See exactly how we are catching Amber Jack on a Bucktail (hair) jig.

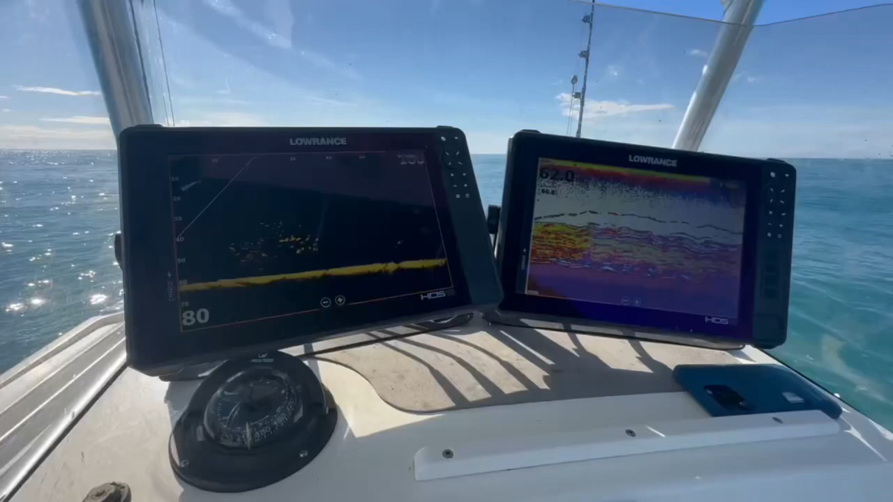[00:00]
So here's what you call a high target environment.
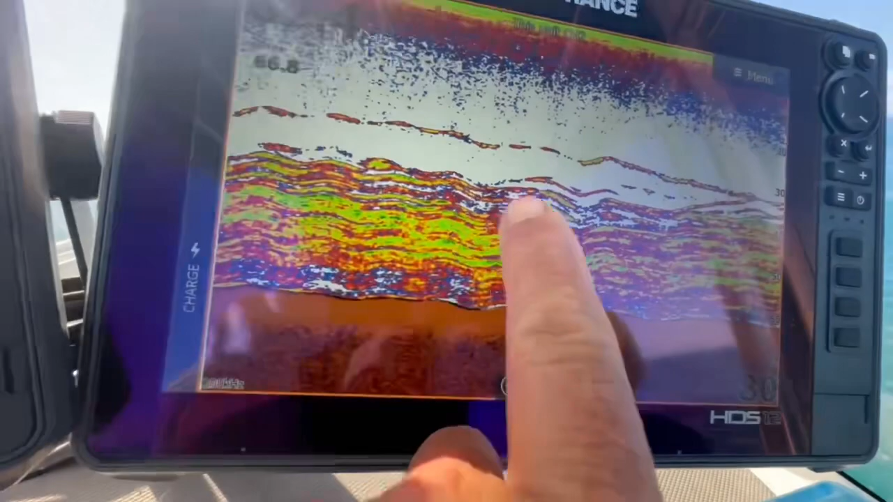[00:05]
All of these green streaks across here, those are all fish. You can really see them over here on the active target. And look at some of these.
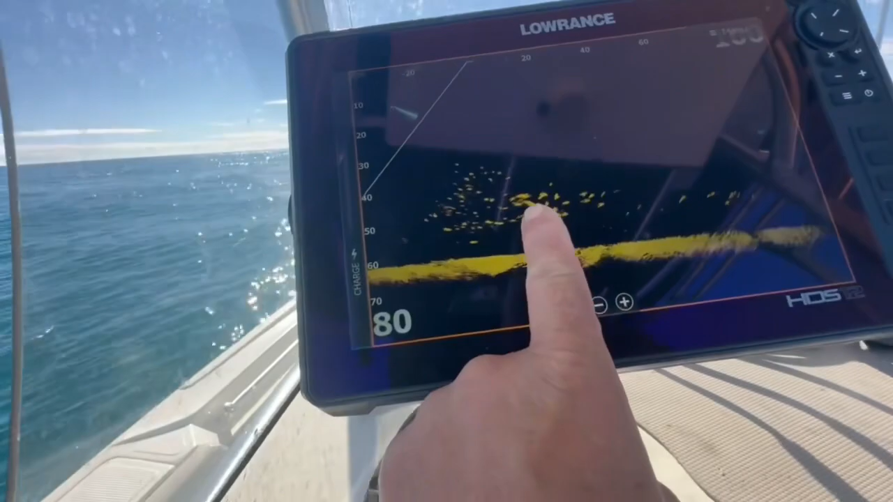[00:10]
These are big fish. These are amberjack down here. So I'm going to show you how we're going to get those.
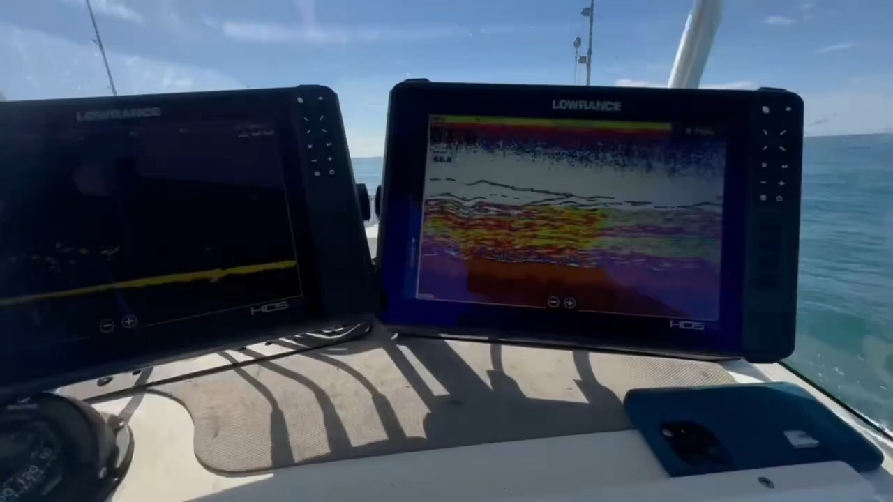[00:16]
If you look at the screen here, there's some down in like 30, 35 is the top of them.